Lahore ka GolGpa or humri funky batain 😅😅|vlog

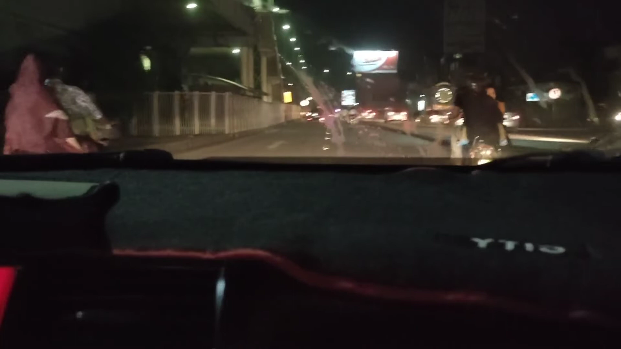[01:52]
ठीक है, सिर्फ ट्रिपल सवारी चल रही है, ये देखे एक बंदा एक बीवी साथ एक बच्चा, और कोई वहाँ सड़कों पे अवेलेबल नहीं है।
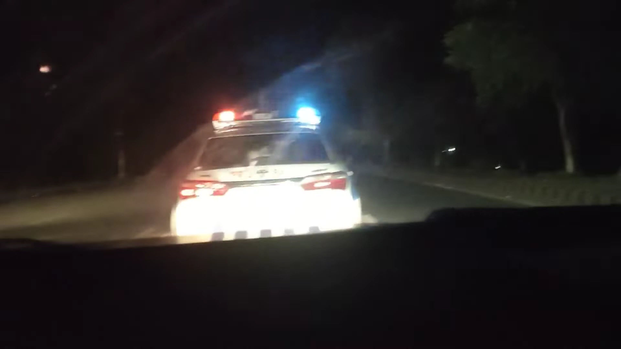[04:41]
आप भी अल्लाह से दुआ करें, हम भी करते हैं कि हमें रात के तकरीबन कोई 12:30 बजे गोलगप्पे मिल जाए। ये जनाब साहब गोलगप्पे हो गए शुरू।
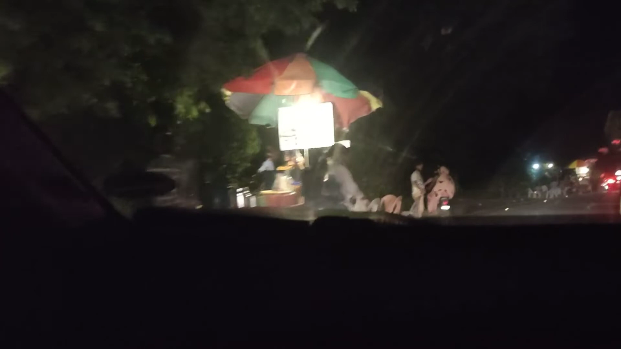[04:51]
शाहजी साहब थोड़ा आगे जाने दे, जो शुरू वाला माल होता है ना वो अच्छा नहीं होता। जाने तो आगे जाने तो। अबे भाई हट जा, हट जा, हट जा। ओ, ओ, ओ, हट जा, ओ, हट जा।
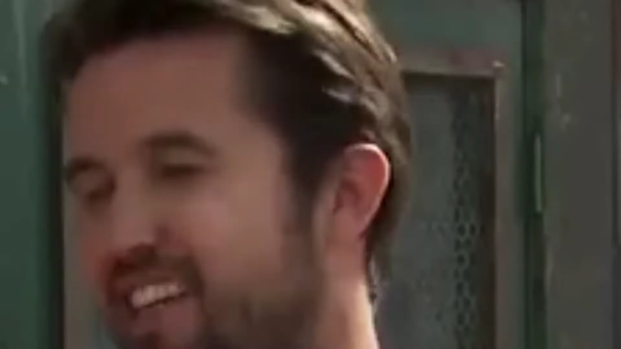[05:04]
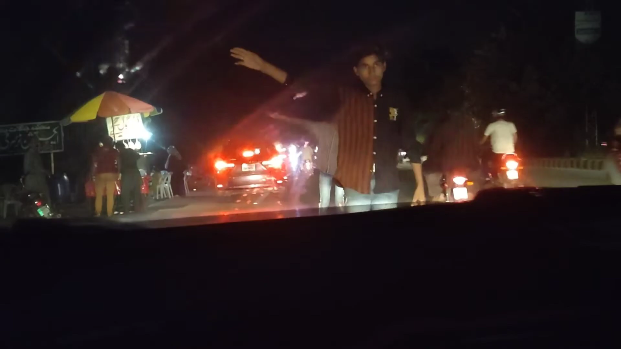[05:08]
क्यों मौत का खिलाड़ी बना हुआ पीछे हो जा कैसे यार
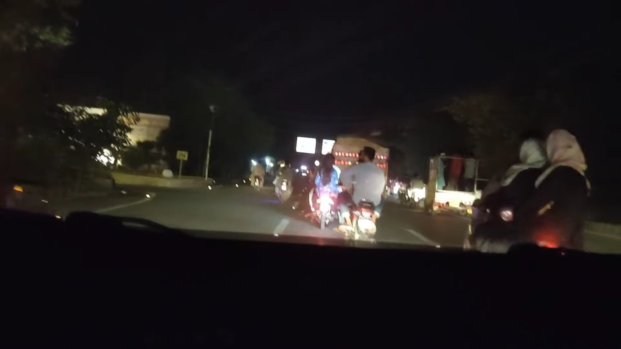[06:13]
ये चेक करें मौत की सवारी हो रही है 3 दिन बिठा के
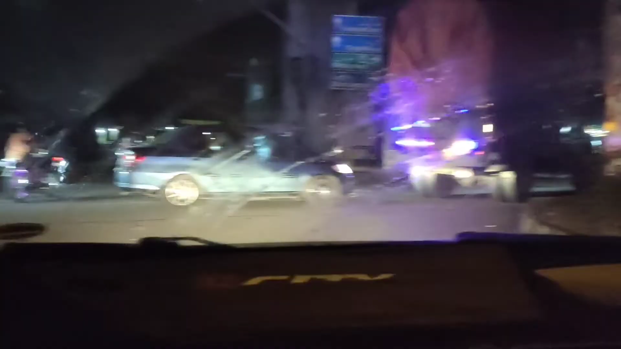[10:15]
ये मुगलपुरे का अंडरपास गुजर रहे हैं हम,
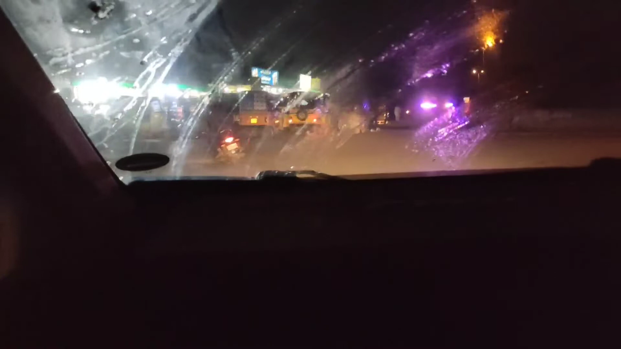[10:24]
इसके बिल्कुल ही एन मुताबिक जो है ना गोलगप्पे वाले थे लास्ट पे भाई, जो आपको इस वीडियो में भी आप देखेंगे। और आज जो है ना लाहौर में बारिश पे यार मौसम काफ़ी अच्छा है।